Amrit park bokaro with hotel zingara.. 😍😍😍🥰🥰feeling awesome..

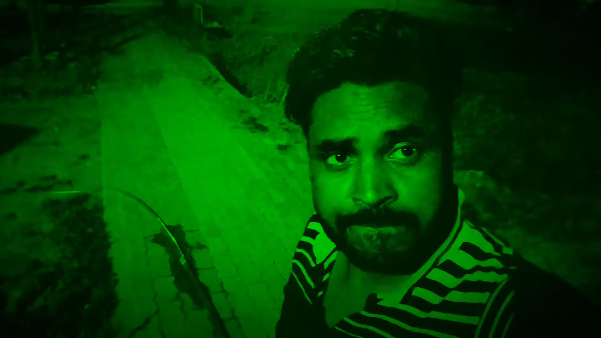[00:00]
हलो गाइस कैसे हैं आप लोग आई होप आप अच्छे होंगे हैं आज हम लोग आए हुए हैं अमरूत पार्क बुकारो नाइट का टाइम है चली देखते
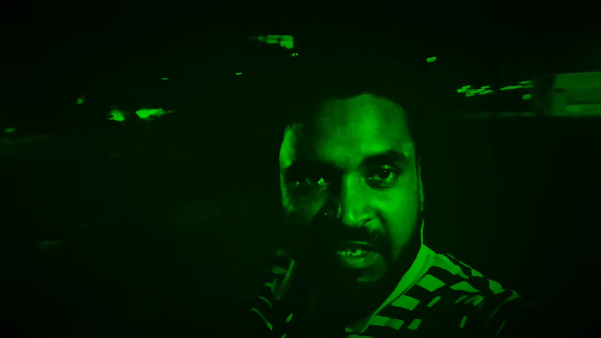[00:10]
हैं काफी कुछ तूरब लग रही है पार्क देखने में अभी तो बहुत सुन्दर लग रहा
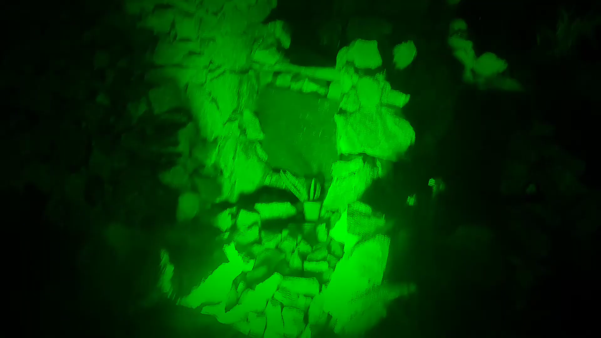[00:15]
है वाव वेरी नाइस
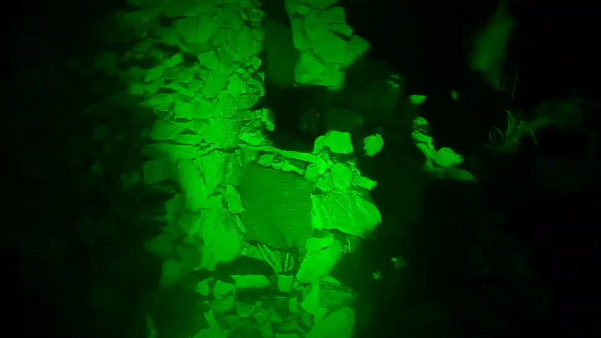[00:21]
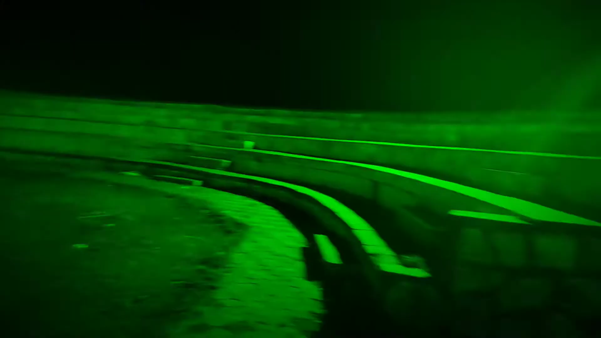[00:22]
यह देख सकते हैं स्टेडियम टाप का बना हुआ है बैठने का
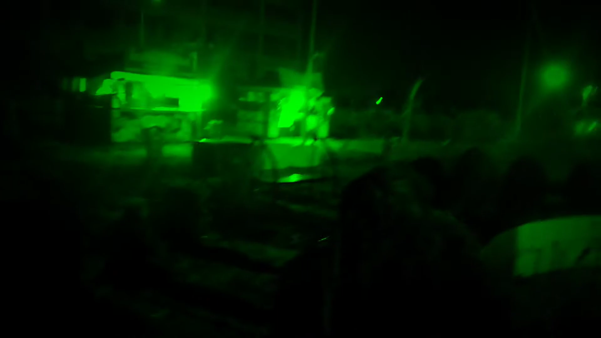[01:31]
वेरी नाइस साइड में कुछ सॉब बेगा रहा है चोटा चोटा
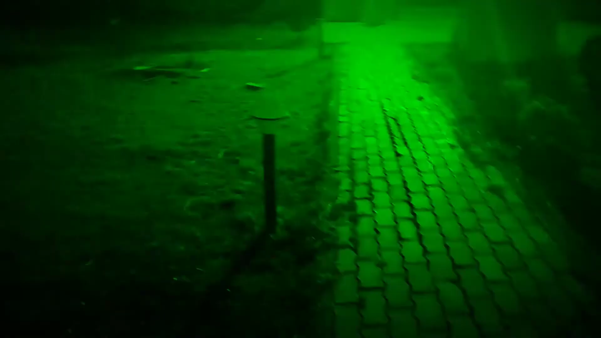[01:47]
यह कुछ नजर आ गिया हम लोगों को चलिए देखते हैं क्या है